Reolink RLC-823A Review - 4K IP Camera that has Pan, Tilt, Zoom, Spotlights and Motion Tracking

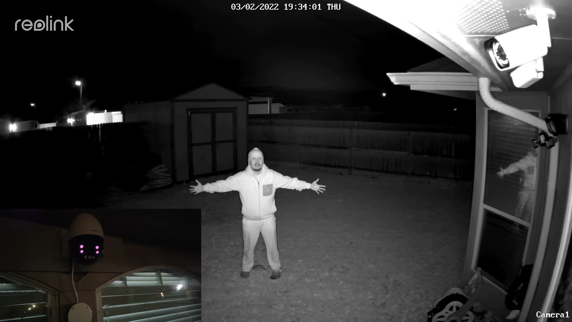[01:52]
Because it has three LED spotlights, you can have a color night vision at night but it also has four infrared LEDs for black and white night vision when the spotlights are off.
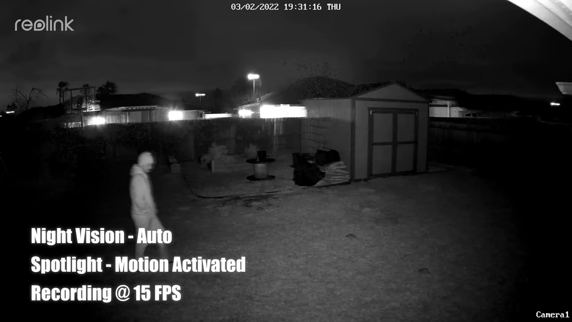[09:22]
So this is the quality of the Reelit RLC
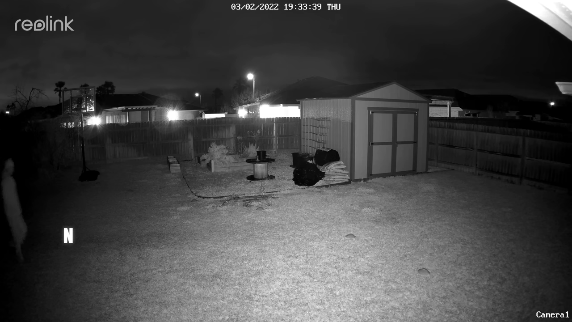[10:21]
So this is the video quality of the Reelit RLC 823A at night and this with the spotlights turned off and it has four infrared LEDs turned on and this is what it looks like at 10 feet, 15, 20, 25, 30,